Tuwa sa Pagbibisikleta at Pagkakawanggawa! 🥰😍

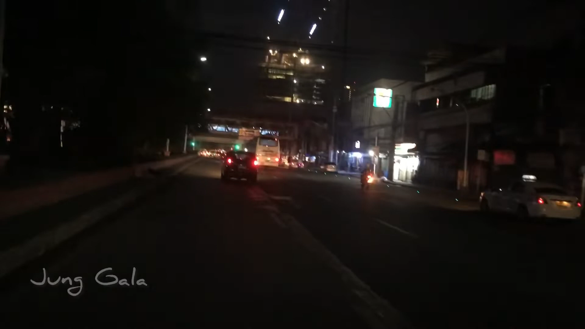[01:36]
Ayan, so dito natin kailangan yung blinkers kasi maraming mabubutis na sasakyan dito, no?
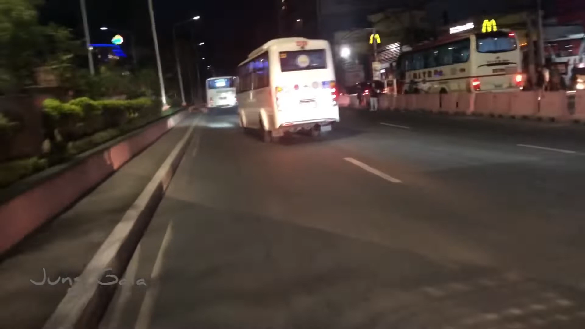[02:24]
mailawan siya. Yun, iilaw.
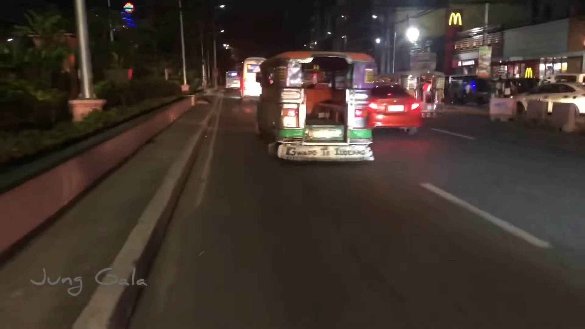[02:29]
Kaya nagiging safety gadget na rin siya,
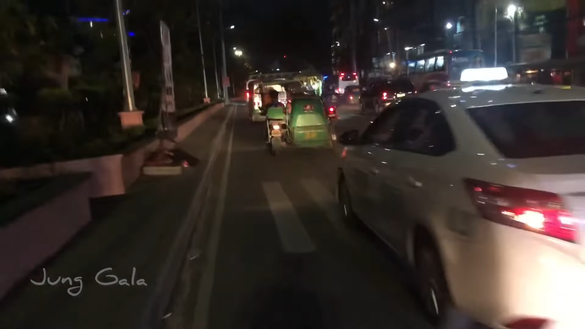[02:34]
nagiging safety device, warning device, di ba? Okay, so nakita ninyo ang kapal na ng traffic, 5:30 pa lang.
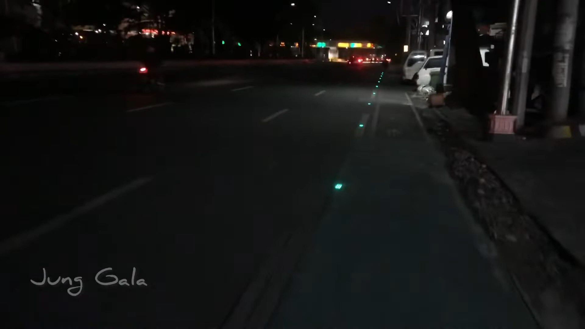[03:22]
masasakyan dun sa Bandaron ulit, marami kasi nag-U-turn sila papasok dun sa kalye na yun. Anyway, muli sa inyo lahat, magandang umaga. Okay, so padyak-padyak na ho tayo. Ayan po ang sitwasyon dito kapag ganitong oras.
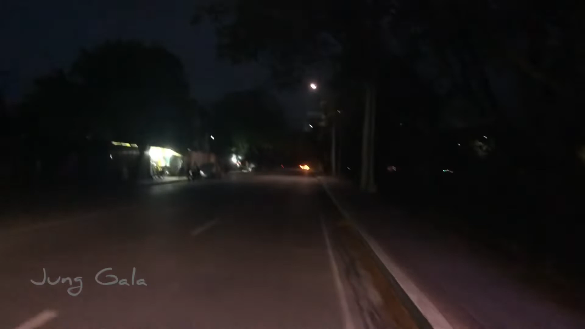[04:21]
Dito na tayo sa CCP Complex. Okay?
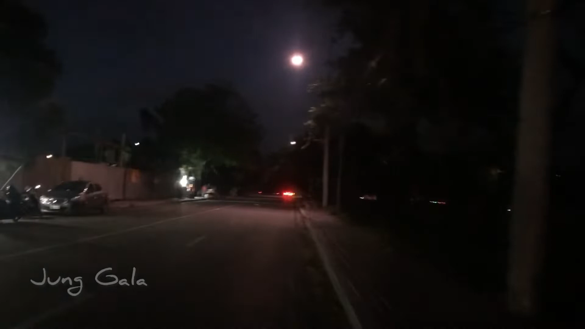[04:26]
So, papunta tayo dun sa cycling loop natin pinupuntahan lagi.
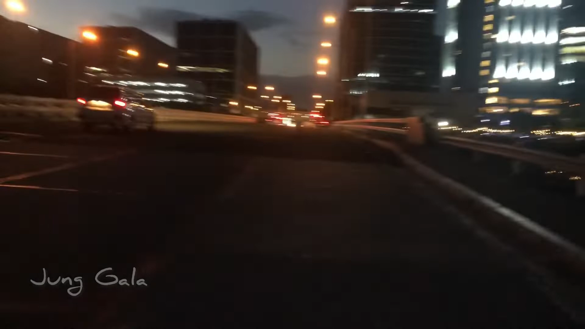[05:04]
Okay, so malapit na tayo. Okay, so nandito na tayo sa bridge. Dito nagsisimula yung bike lane. Ayan. Okay.